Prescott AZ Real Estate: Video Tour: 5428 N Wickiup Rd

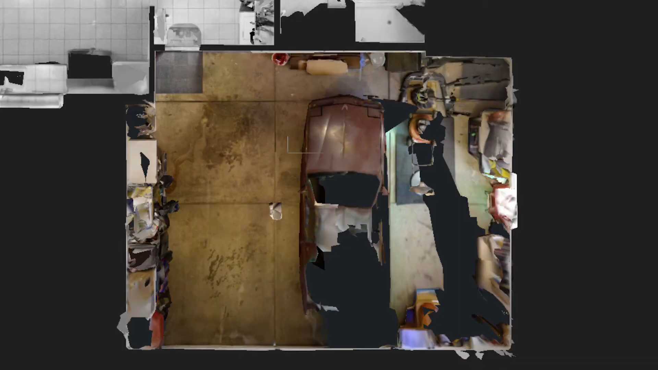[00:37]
The 2.5-car garage has room for either motorcycle parking, ATVs, a workshop, etc. The bedrooms at this house are oversized.
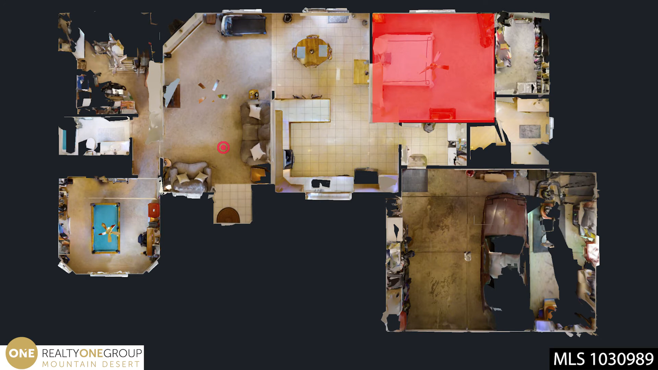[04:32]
guest bedroom number 2, the dining area, the kitchen, the master bedroom, walk-in closet, master bathroom, laundry room, and the oversized 2-car garage.